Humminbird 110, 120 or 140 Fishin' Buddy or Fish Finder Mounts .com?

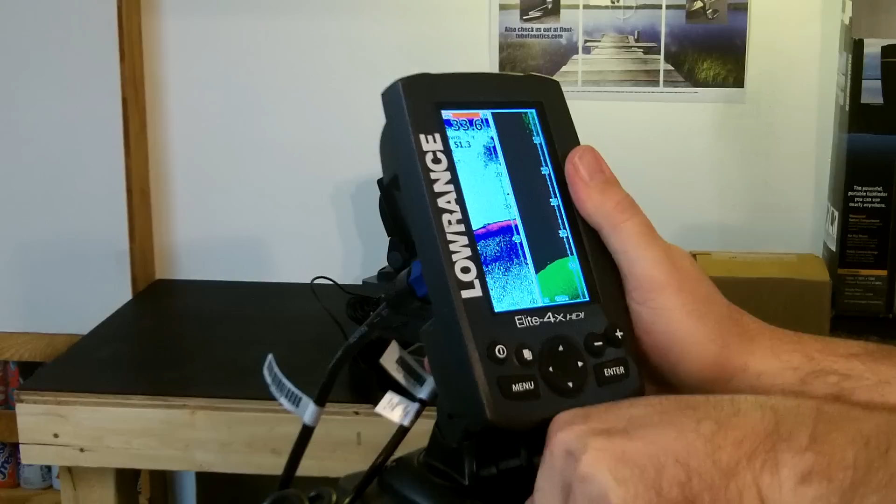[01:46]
That's what our product does, and it does it awesome as well. So you can spin that around 360 degrees, and you can see this is the HDI,
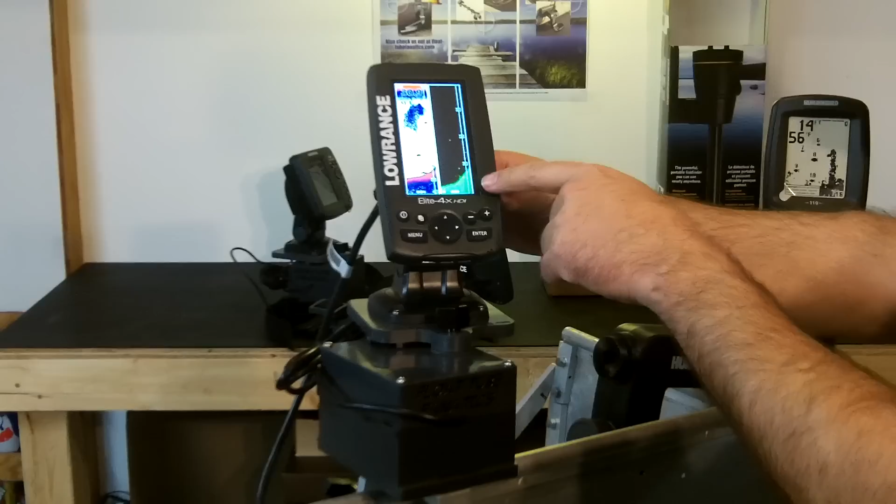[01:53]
so you're getting the actual down scan imaging, which creates like a photo of the actual water,
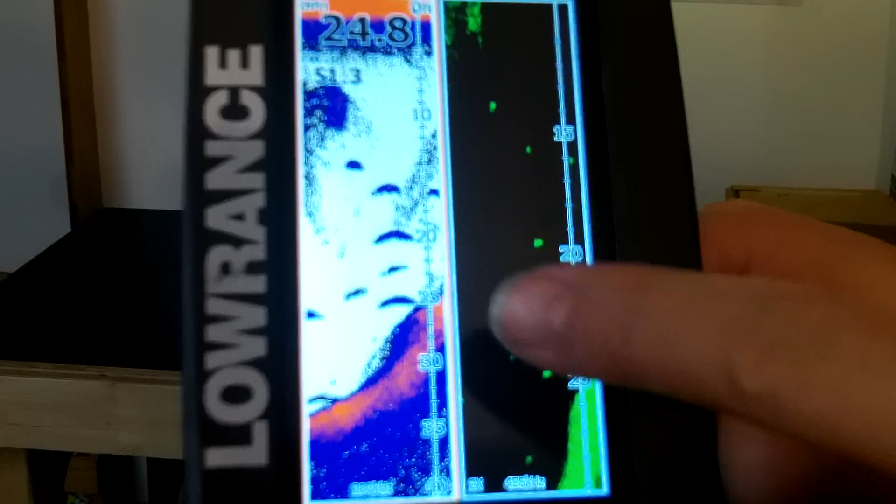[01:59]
and this is the traditional action, or what's down in the water,
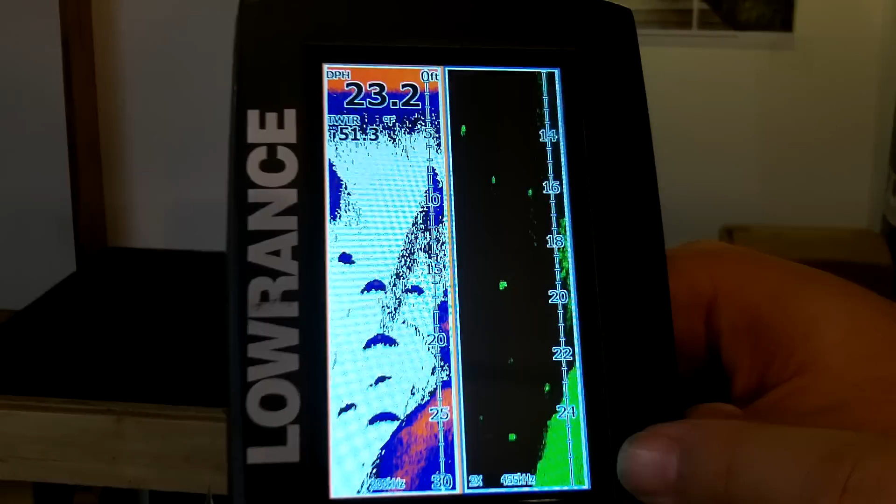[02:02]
it's like a photo of what's there,
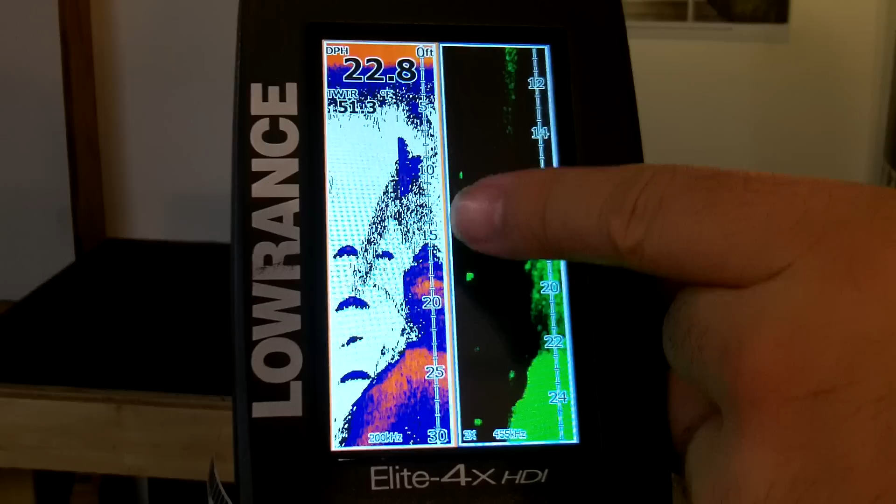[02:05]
and then this is the traditional sonar here, so you can really actually validate what signals you're getting off of the two different technologies,
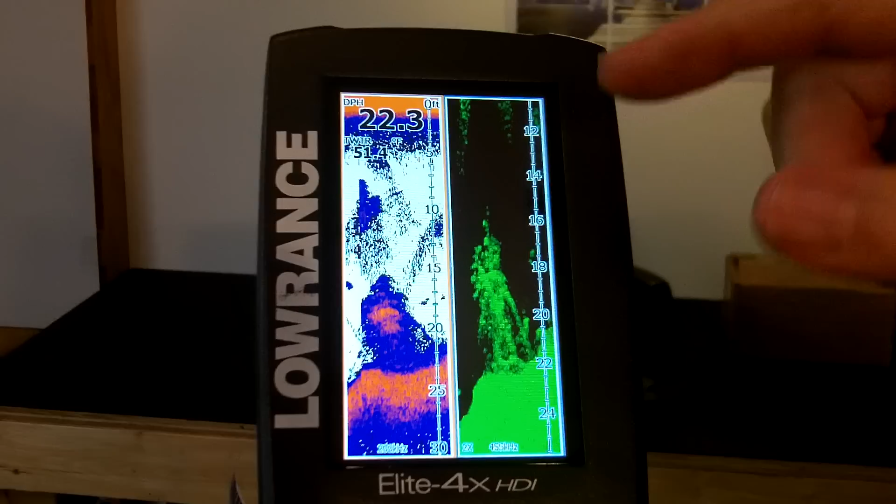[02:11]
and you can see the transducer is actually quite large. Again, this is our magnetic transducer mount.